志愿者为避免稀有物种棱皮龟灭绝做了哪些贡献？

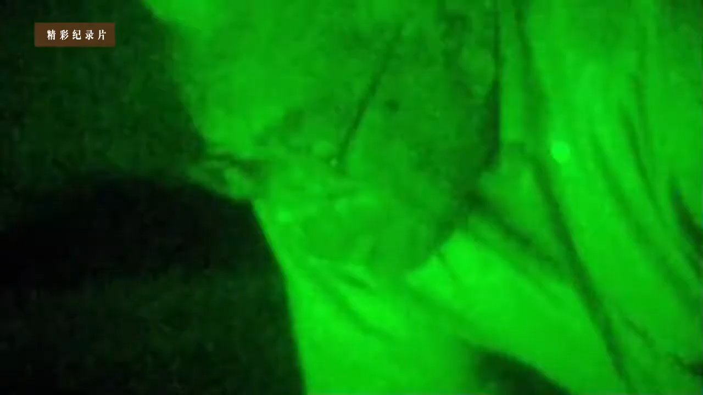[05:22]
Looks as though she's almost done, yes?
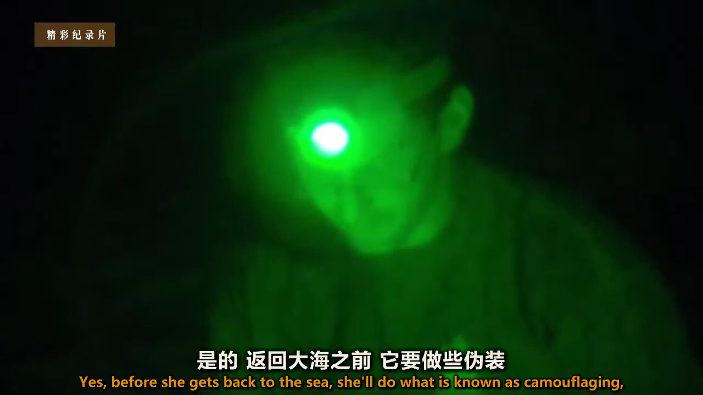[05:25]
Yeah, she'll cover and then before she gets back to the sea, she'll do what is known as camouflaging. Oh, yes.
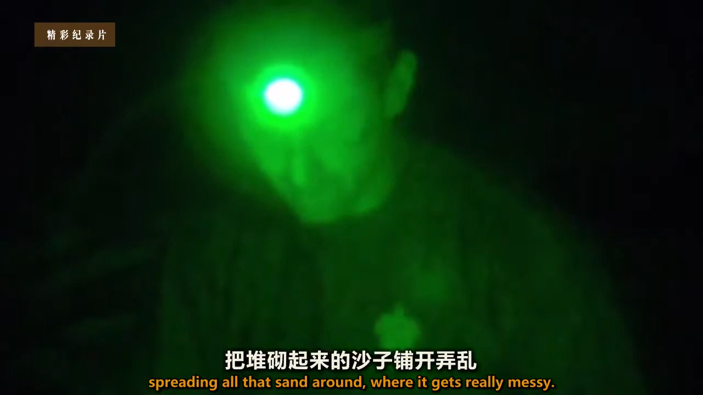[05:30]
Where it's spreading all that sand around, um, where it gets really messy, um...
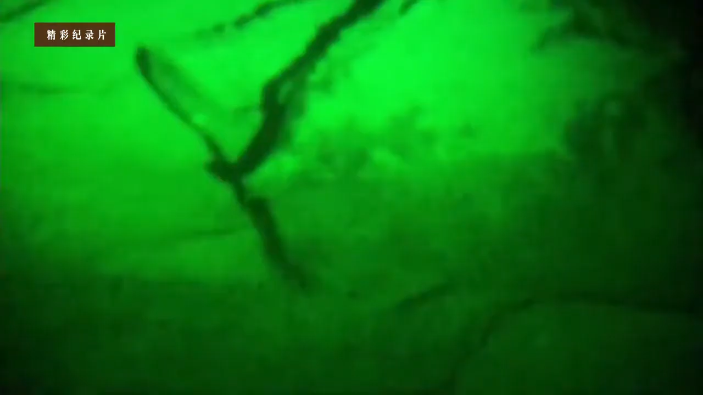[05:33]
It's to confuse any possible predators.
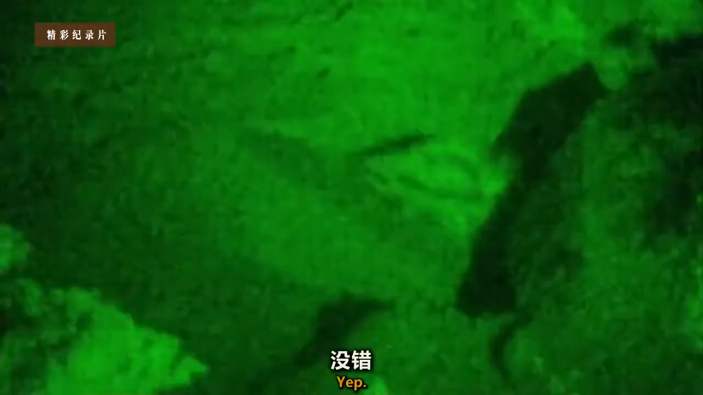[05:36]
Yeah.
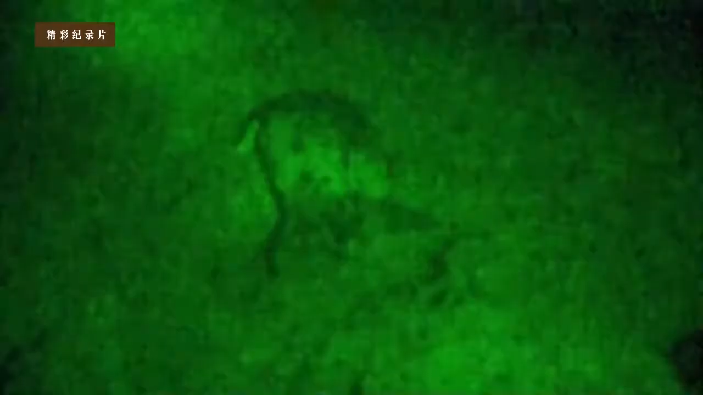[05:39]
It's extraordinary, she's still covering up, thinking her eggs are there.
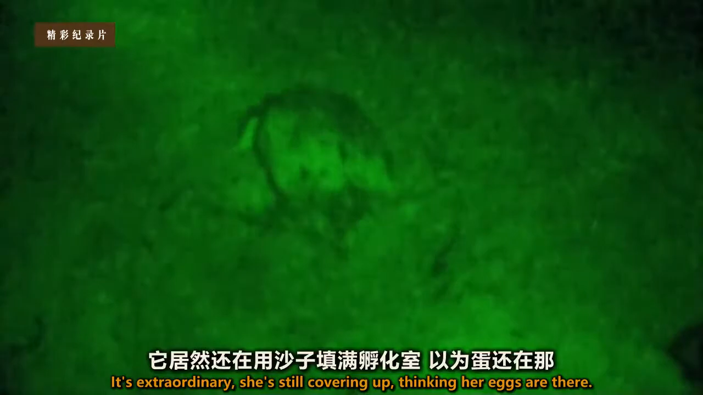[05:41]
There she goes.
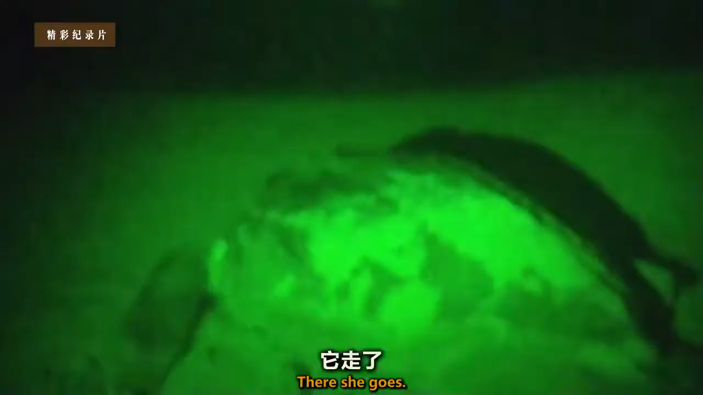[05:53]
Then, with deliberate majesty, the leatherback returns to the waters.